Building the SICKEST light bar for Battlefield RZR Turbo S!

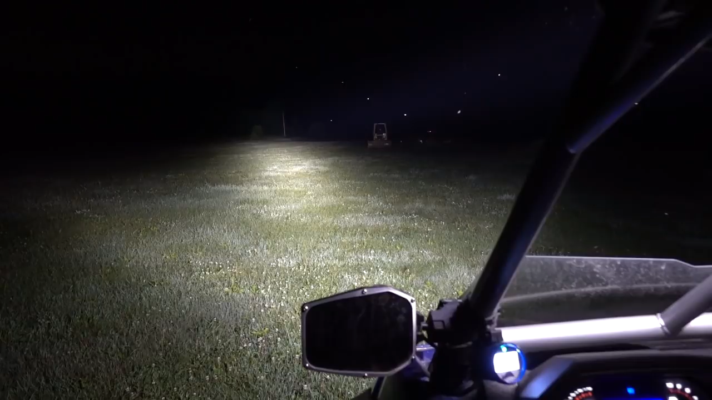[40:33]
Look at this. I mean, they're making- They're like fog lights. Yeah. It makes the stockhead lights fog lights. All right, so turn the stockhead lights off and the bar off. All right. Okay, we're in pure black bliss.